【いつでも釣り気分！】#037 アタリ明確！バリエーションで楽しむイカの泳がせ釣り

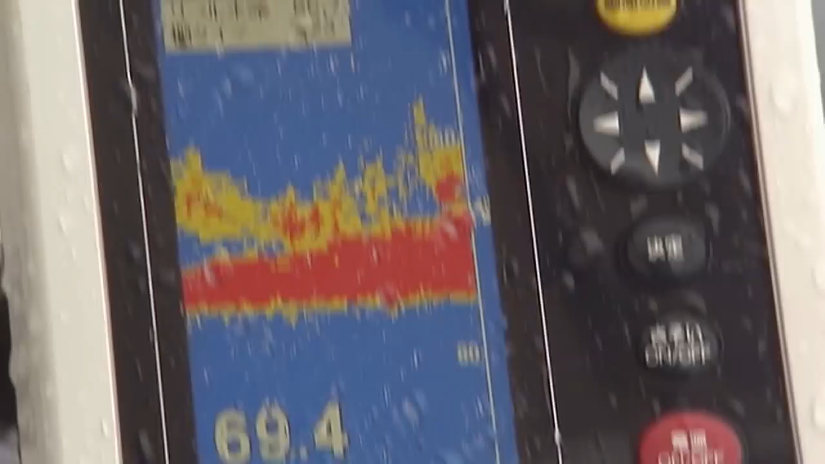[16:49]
その上には魚がいっぱい小魚かなこれ